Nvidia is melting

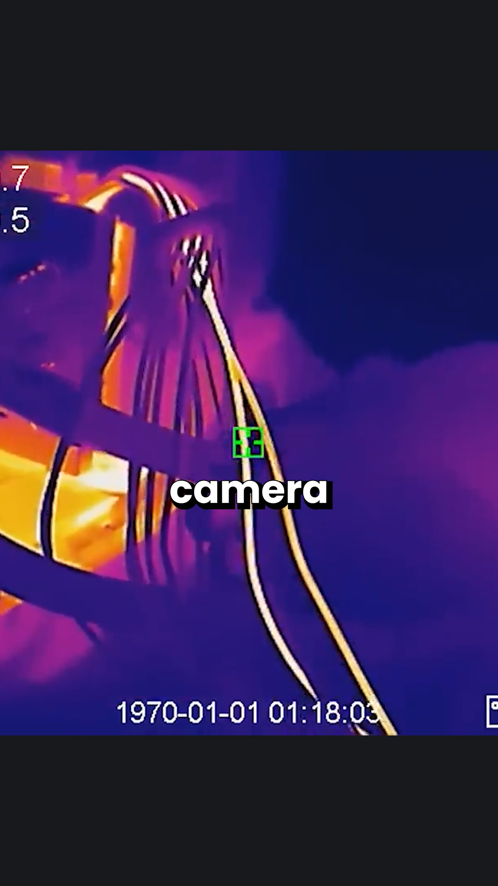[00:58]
Popular overclocker Derbauer even showcased using a thermal camera how two of the cables have higher temperature than the rest.